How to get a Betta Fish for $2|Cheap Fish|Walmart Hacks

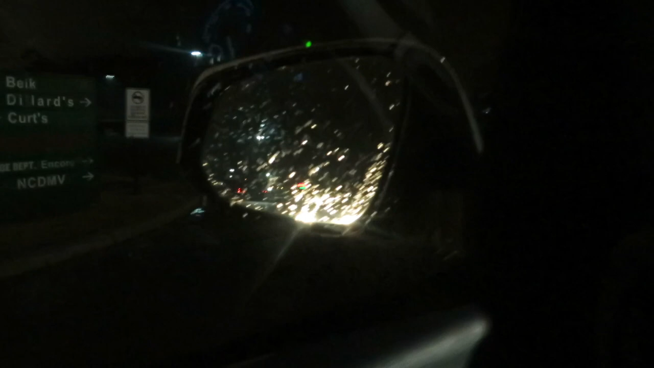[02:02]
behind me damn I can't even see the damn road what
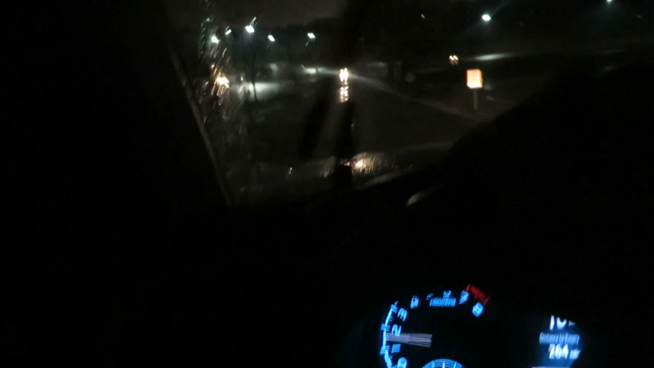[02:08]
20 miles per hour guys 20 miles per hour guys oh shit bro I am
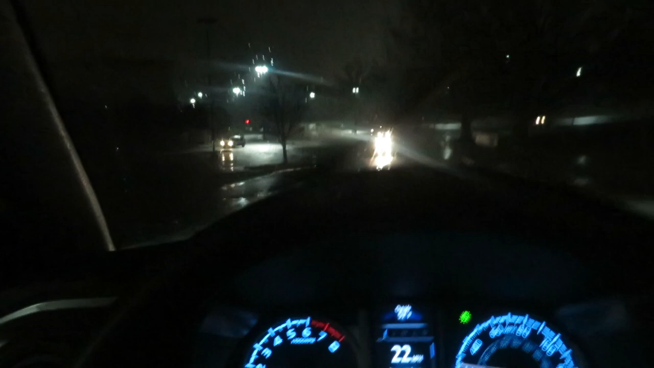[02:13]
literally going like I'm not even in the center of the road I can't see it I can't see it around here somewhere